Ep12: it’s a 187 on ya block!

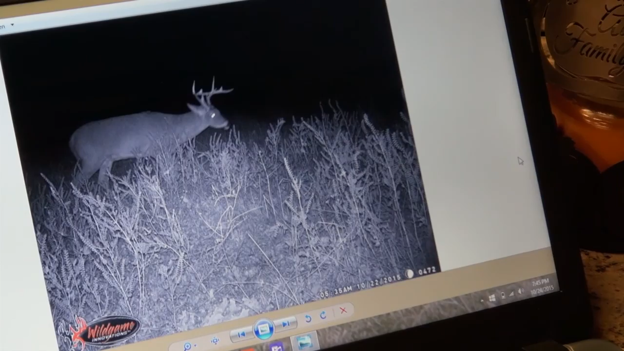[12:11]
There's a couple bucks that we definitely are down to shoot.